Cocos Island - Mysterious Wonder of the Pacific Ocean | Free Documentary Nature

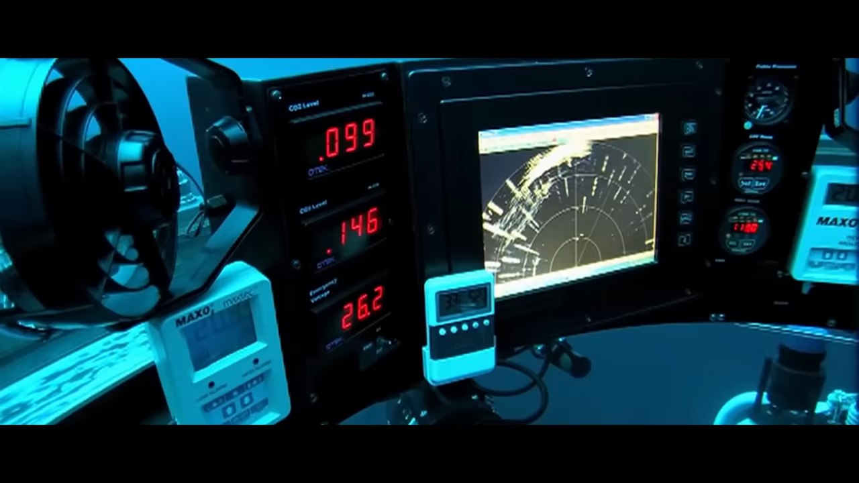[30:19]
I have the Everest on my sonar just in front of me, around, as you said, I would say 200 feet in front of us.